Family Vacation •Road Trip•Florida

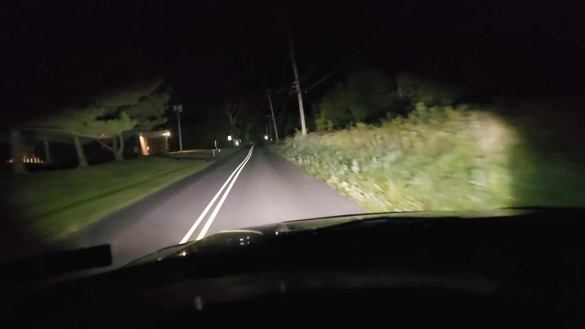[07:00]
I am going in for my 4 a.m. shift. And I have the high beams on because I saw a lot of deer in my neighborhood. And I just live right around the corner. So I'm just like, yo, high alert. But I really hope that I have a great day and go past super fast. This is a short day for me anyway. Oh my goodness. It'd be so scary driving when it's so dark outside, especially with all these freaking deer.